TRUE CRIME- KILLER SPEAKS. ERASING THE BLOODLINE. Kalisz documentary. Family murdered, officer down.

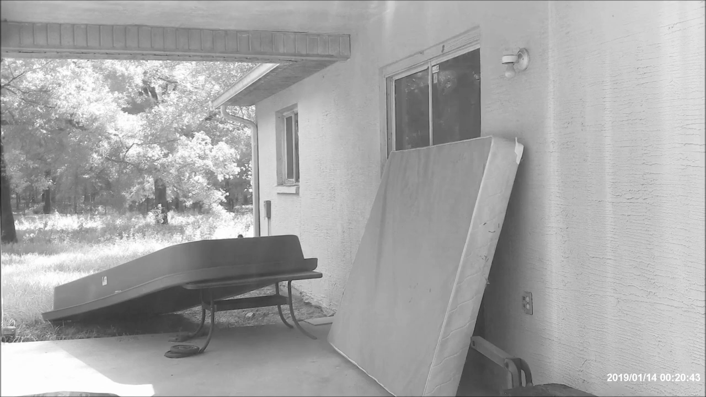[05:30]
The back porch area where her good friend was killed.
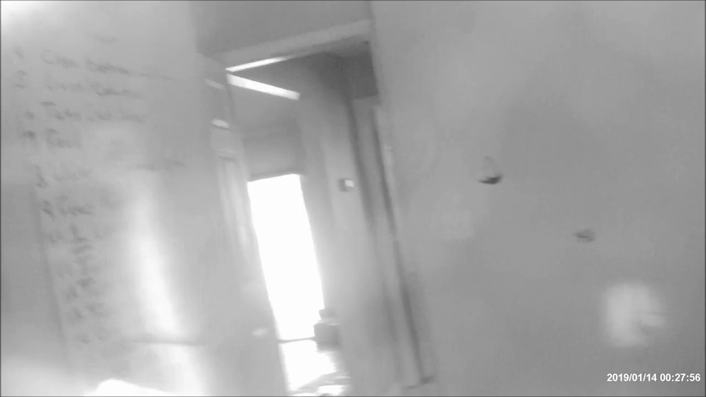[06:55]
Okay, I'm trying to read the list inside the house.
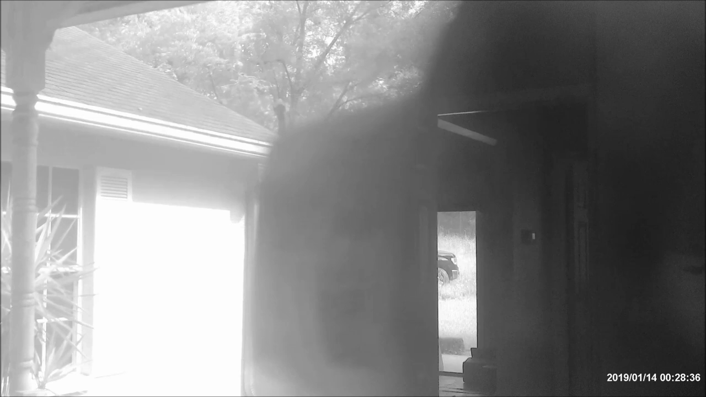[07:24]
feed dogs, water dispensers, feed pepper, one laundry day, turn off TVs, turn off water, turn off lights, dogs off furniture, vacuum the furniture, no dog abuse." I can see a lot of dog hair inside. I'm trying to get it so you can see the list.